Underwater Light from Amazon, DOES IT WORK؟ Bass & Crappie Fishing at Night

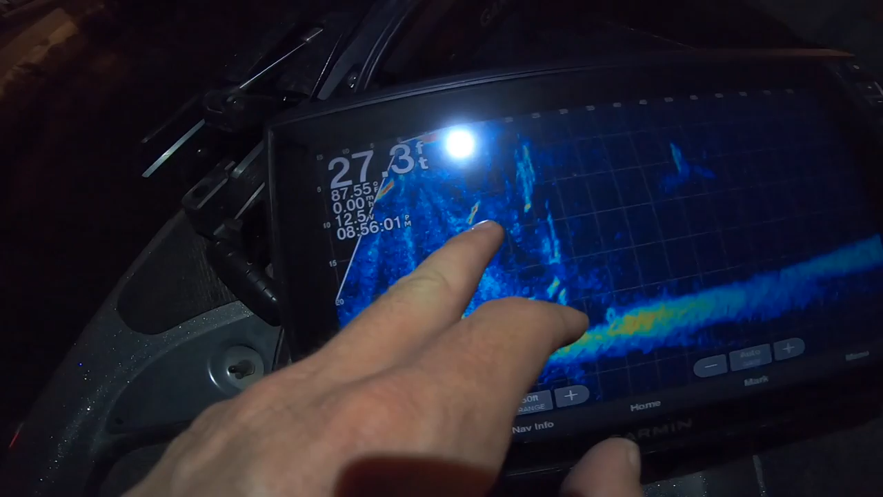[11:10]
On screen: depth 27.3 ft
It looks like, and I'm already getting some shad that are starting to come up to it that I can see.
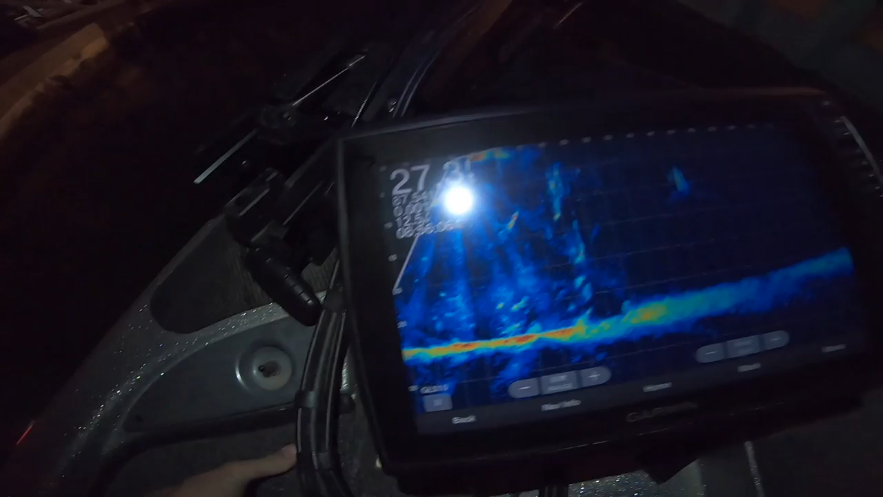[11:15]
So this is interesting. Hopefully we can get these right here to come on up.
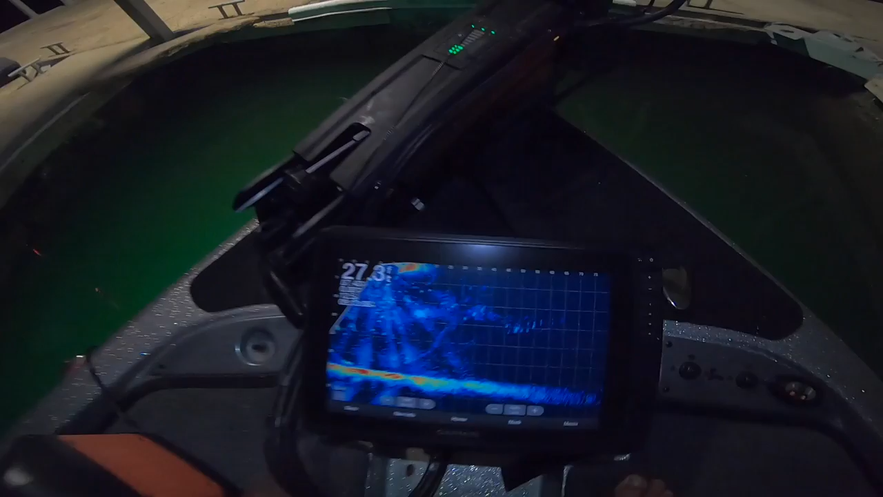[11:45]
Well, I thought, I thought a lot of these were bluegill. It's just like a swarm of them right there, you know?